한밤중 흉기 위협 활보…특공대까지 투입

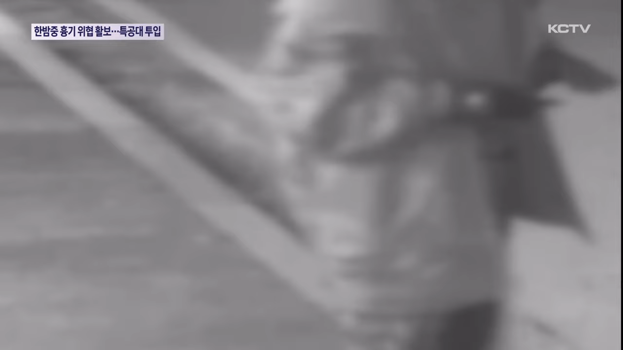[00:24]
자세히 보니 한 손에는 흉기를 들고 있습니다. 어젯밤 11시 45분쯤 제주시 도두동의 한 편의점 인근에서 남성이 흉기를 들고 다니며 시민들을 협박한다는 신고가 접수됐습니다.
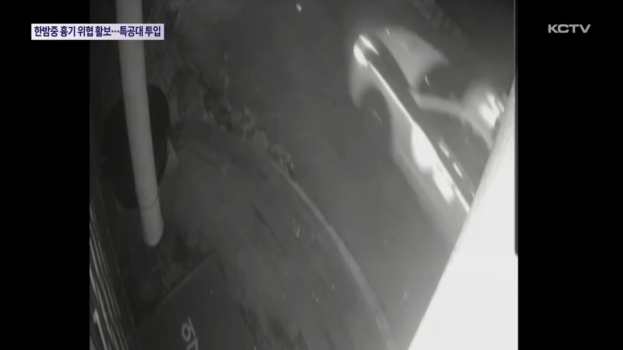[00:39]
경찰이 출동해 주거지에 있던 50대 남성 A씨를 발견했지만 양손에 흉기를 든 채 경찰들을 위협하면서 한동안 대치 상황이 벌어졌습니다.